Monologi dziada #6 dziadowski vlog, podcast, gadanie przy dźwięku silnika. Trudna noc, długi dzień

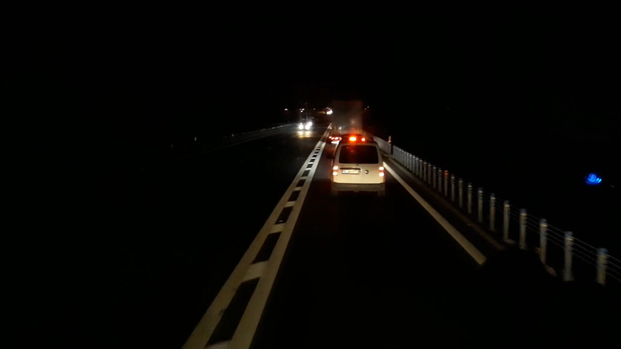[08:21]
plan był dobry a wyszło jak zwykle załadunek super bardzo szybko dojazd do załadunku też niecała godzinka załadowałem bez jakiegoś specjalnego błądzenia jeżdżenia po zakładzie i marnowania cennych minutek zostało mi godzina 35 do do dojechania na dzisiaj no i miałem jeden parking ale stwierdziłem że wykorzystam czas pracy czas
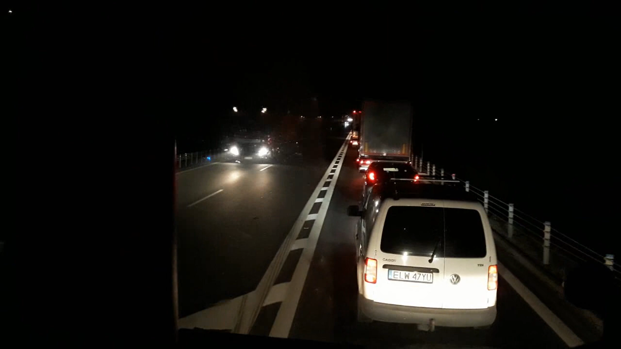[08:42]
jazdy do końca pojadę do oporu bo ja tak z reguły mam że cały chor jestem jak mam czas niewykorzystany i robota nie zrobiona no i mówię wskoczę na autostradę 10 km od wjazdu będzie parking tam stanę na pewno o tej godzinie będzie w kierunku świecka w środę powinno być dobrze no i mam korek do ronda 3 km znaczy teraz mi zostały już kilometry ale czas pracy już mam przewalony jeszcze muszę te 30 te 10 metrów do parkingu zrobić